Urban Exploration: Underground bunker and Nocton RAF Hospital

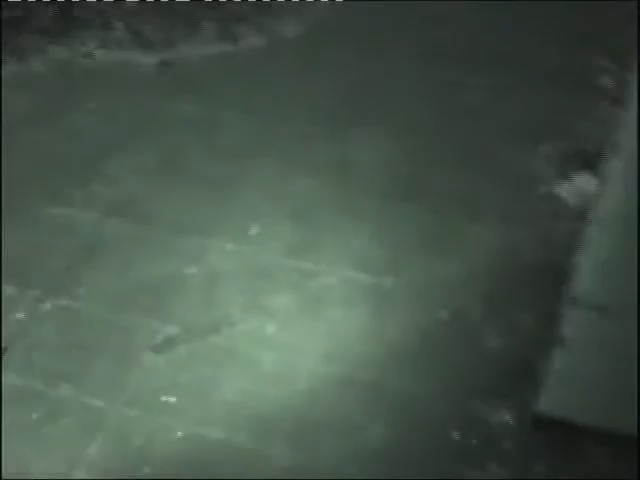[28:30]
Yeah, that's like another part of the main. Oh, this is the main. Oh, and this is where we were.
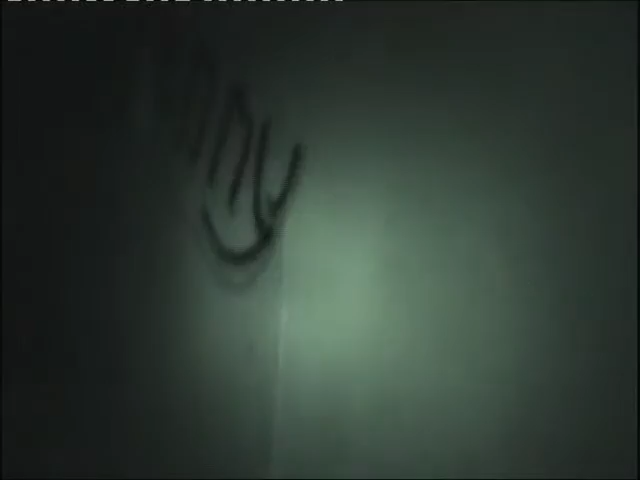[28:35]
This is where we come in. Yeah. And we turned right. Yeah, yeah. And then because I recognised the bottom. Here you go. Turn
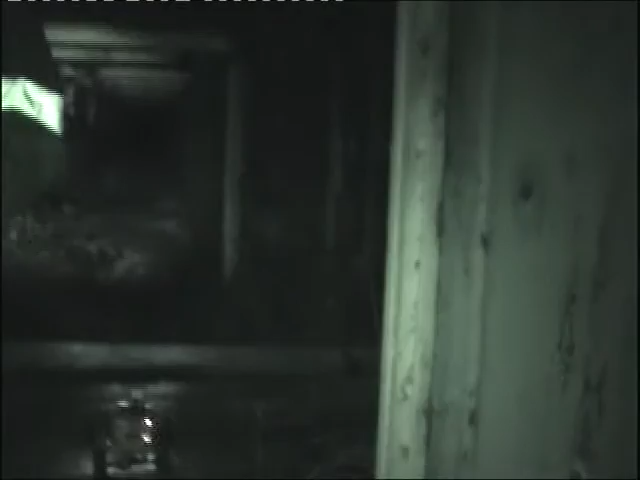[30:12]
is the part where it would have gone across, but they've also demolished it. Yeah. And yeah, it still carries on. Yeah.
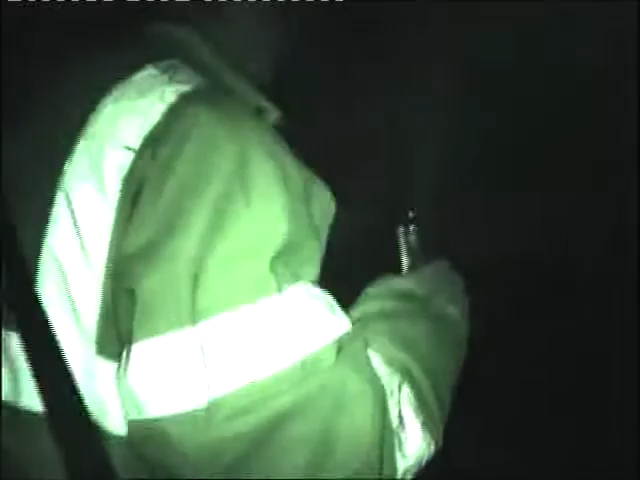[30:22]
If we can get the cars over. Yeah, juice straight on. Yep, here, let's go for that operation, guys.
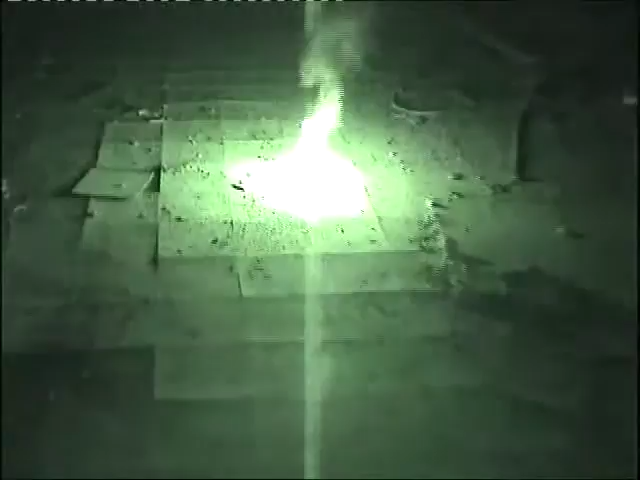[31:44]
Right, good smoking. Just position. Yeah, do we want to make sure that's out before we leave? Yes. Obviously.
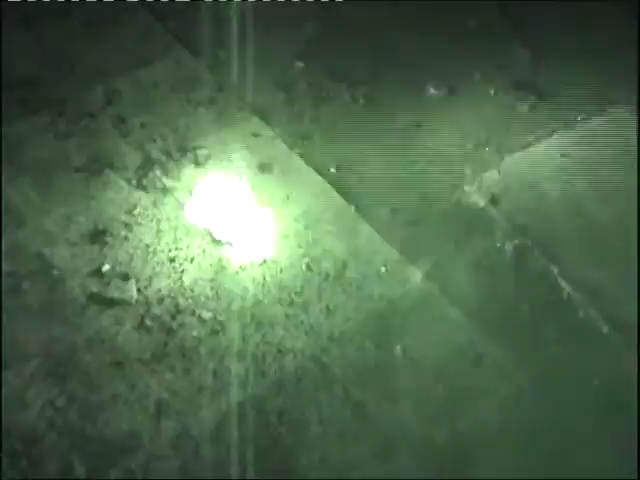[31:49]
Anyone need a piss? No, that's
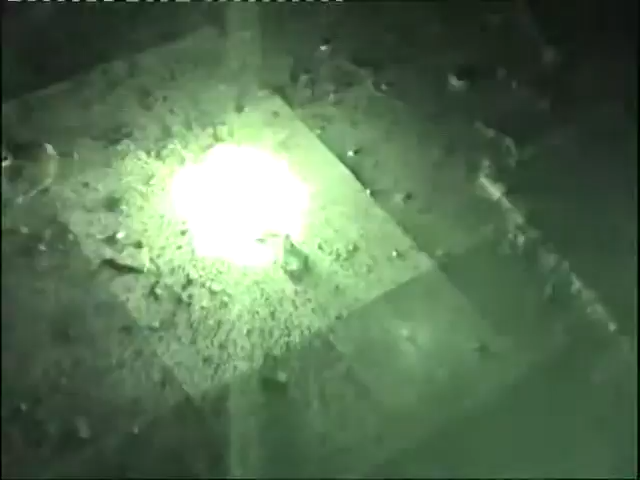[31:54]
fine. Are you sure? It's these tiles. These tiles are combustible.
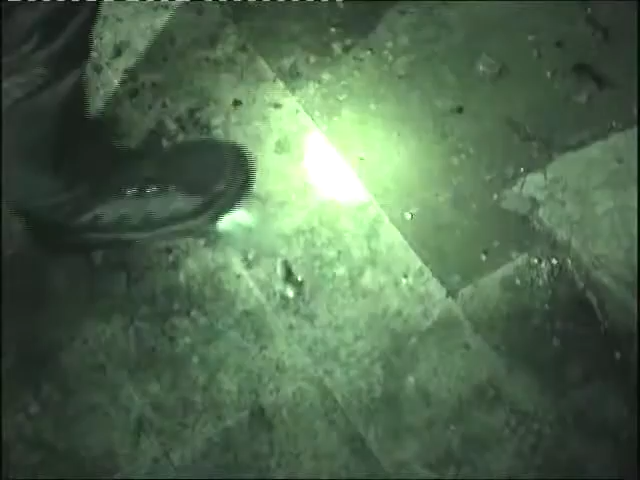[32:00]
Yeah. That's it. Boiler room.
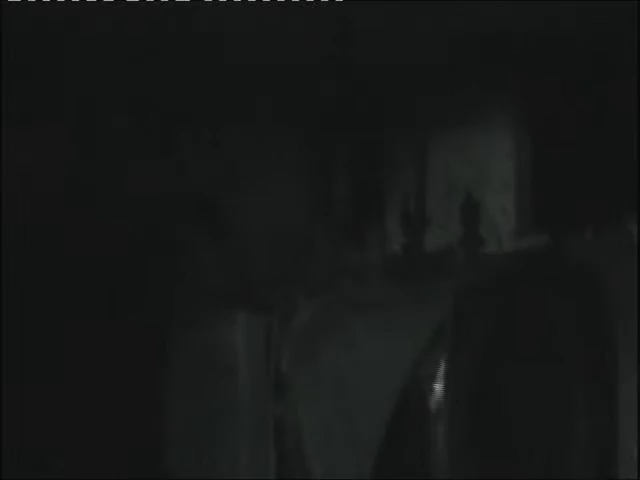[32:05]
You said entrance to the underground near the boiler. Yeah. Ah, fuck.
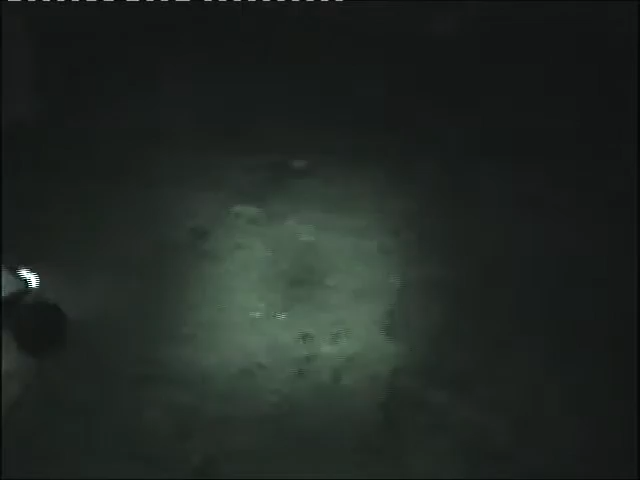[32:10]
Like all sorts of shit. Relay or something on the floor. Yeah, apparently there's a few underground. Boiler room then.
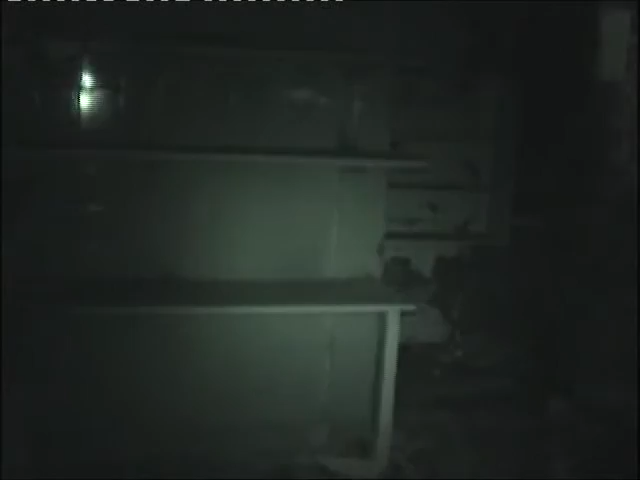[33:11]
To the tape, there's no memory stick in it. There we go.
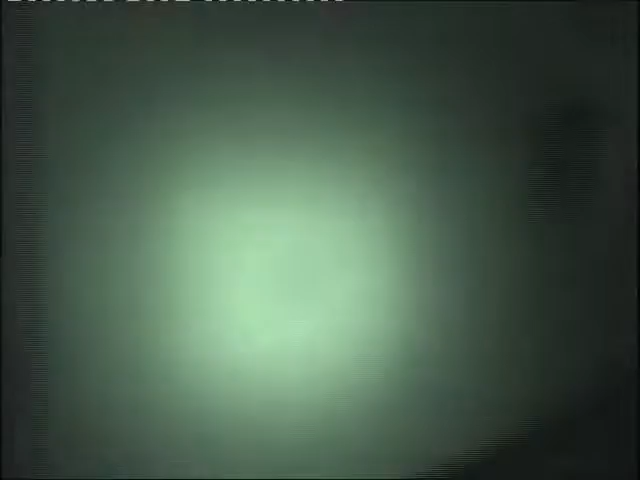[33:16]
Okay. What would this have been? Oh, Alex.
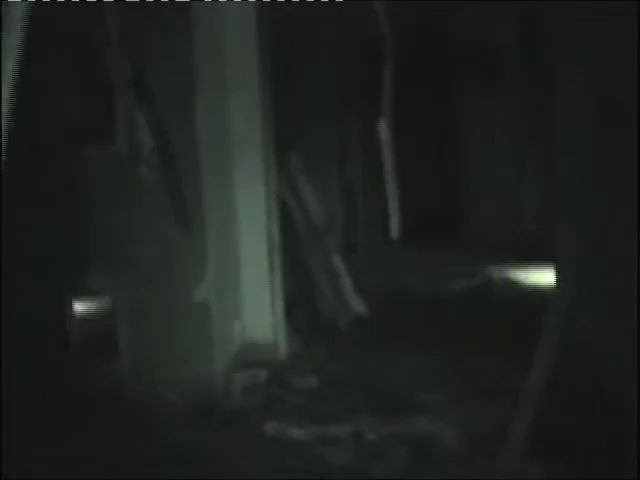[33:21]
Yeah? You want a picture of this, mate? What's up, man?
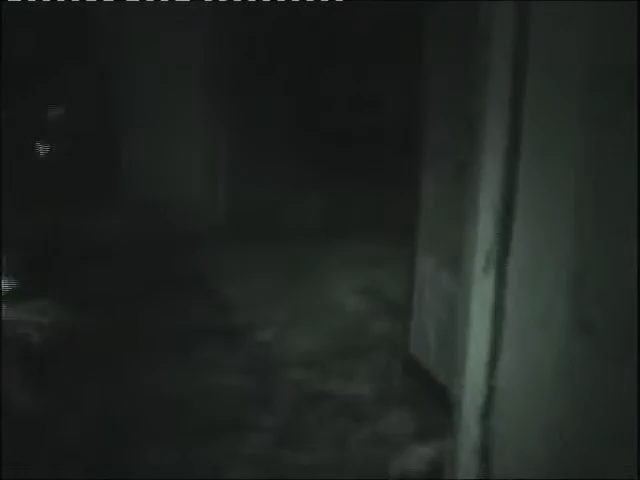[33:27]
Coming. This is a good bit of graffiti, Alex.
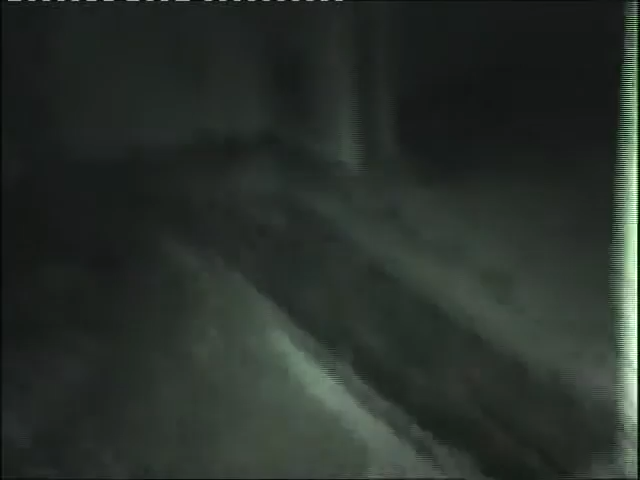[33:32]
Look at that. Best bit in the place. I see you. Oh my god. That's good.
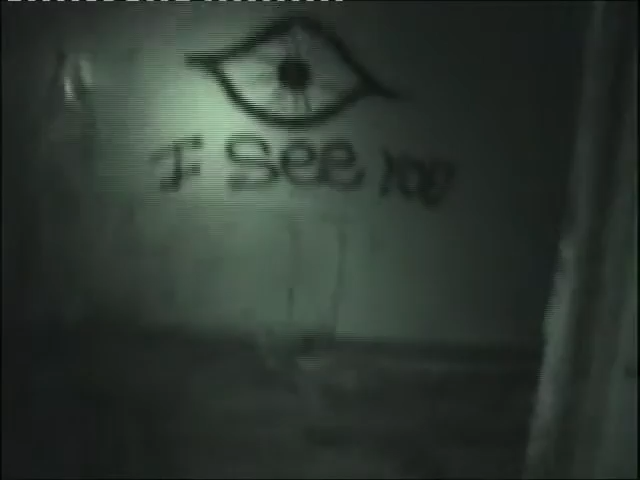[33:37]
Yeah, I'll take a picture of that. This is on the theatre.
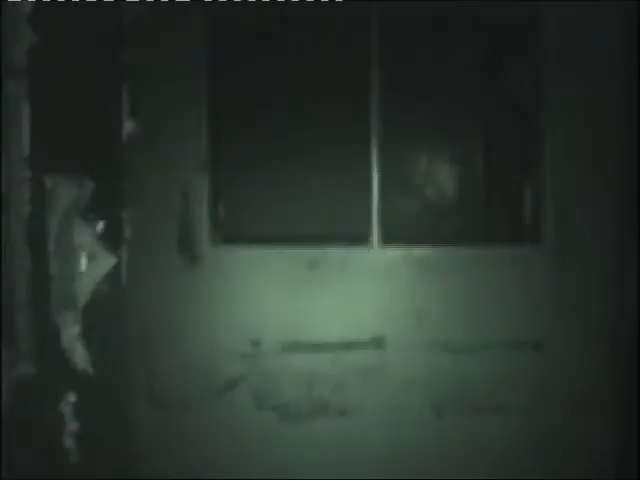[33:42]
Theatre? Yeah. There's a bird nest in here, guys.
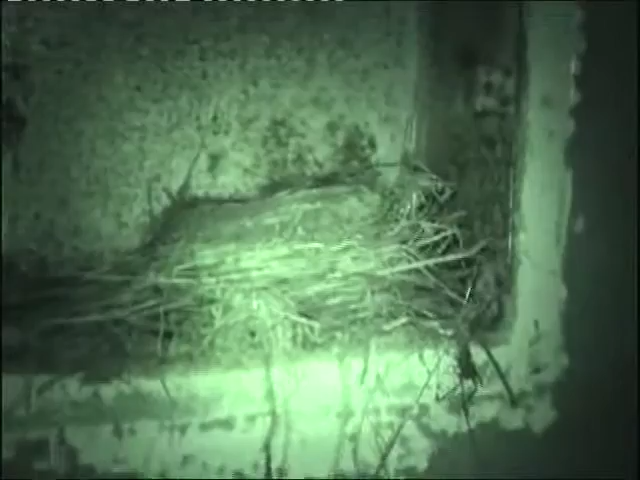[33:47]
There's a bird nest in there. Oh, wow. It's funny. So there would have been the screen up there.
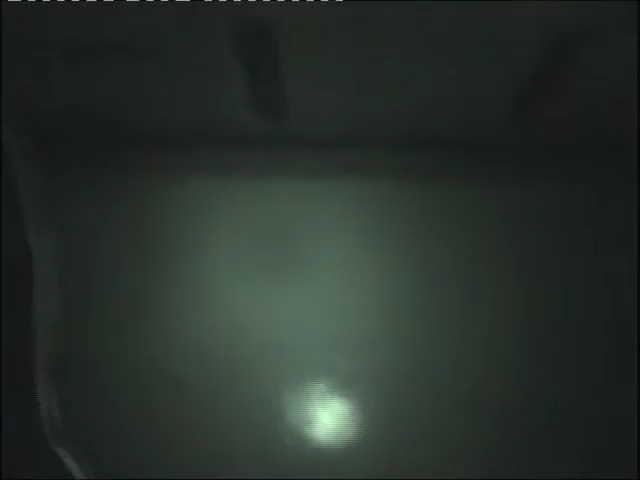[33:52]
Damn, I can see where the screen would have been. Oh, no, this is the actual... Are you into that shit? Projection theatre. Look in there. Look in
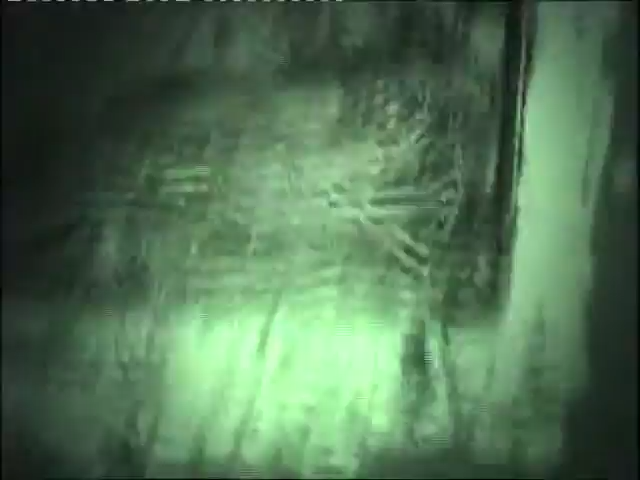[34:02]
there. I don't see any... Oh, okay. I like that shit. Dead bird, eh? Yeah. Hello, car.
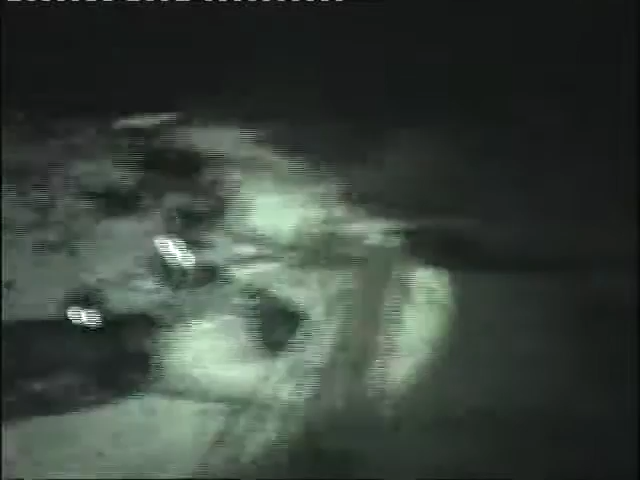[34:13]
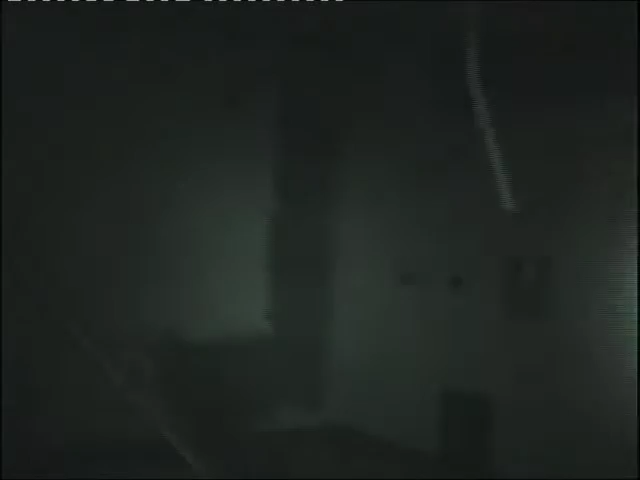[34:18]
See the hungry cow, Ben? Yeah, dead one. Damn.
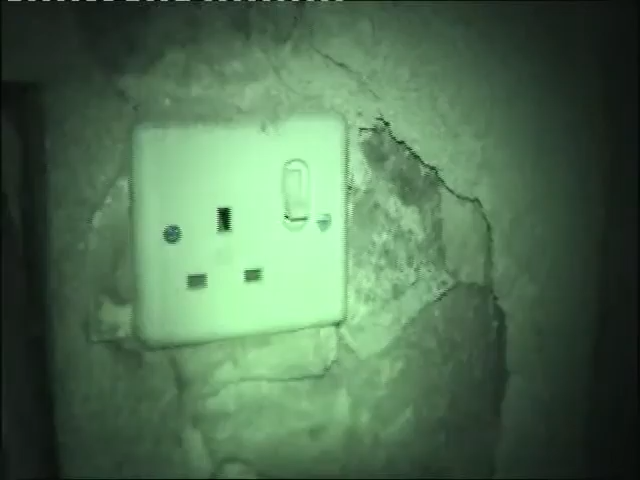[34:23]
The old like plug socket. It still works. And a new air vent box. And that's a good run away. Here we go.